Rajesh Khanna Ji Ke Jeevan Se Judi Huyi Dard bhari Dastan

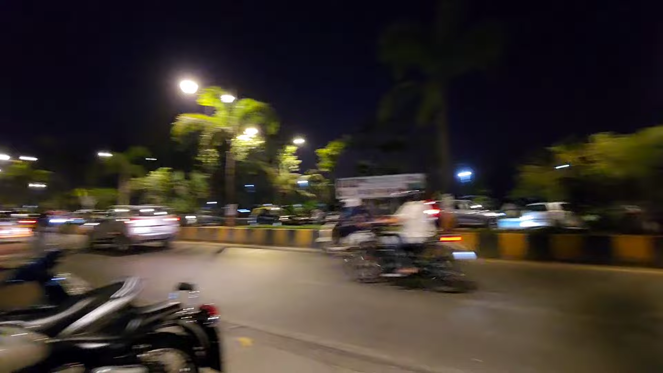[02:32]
اور اس دور میں دوستو یہاں پر جو ہے جتنی بھیڑ اور اسے برلہ بھی بنا دیا گیا ہے اس وقت میں یہاں پر سامنے
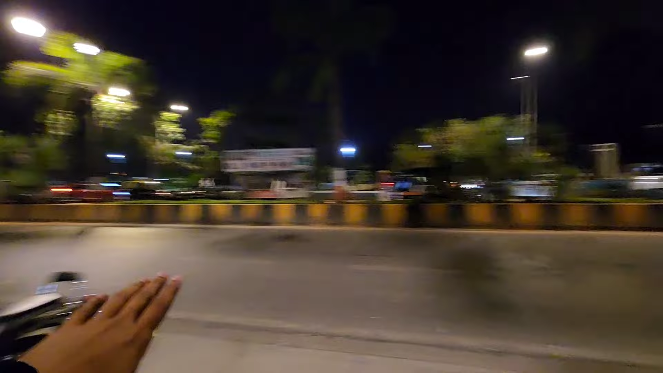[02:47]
بیچ ہوا گرتا تھا اور یہ بھائی یہاں پر راجس خنہ جی کے گھر کو دیکھنے کے لئے بھائی جیسے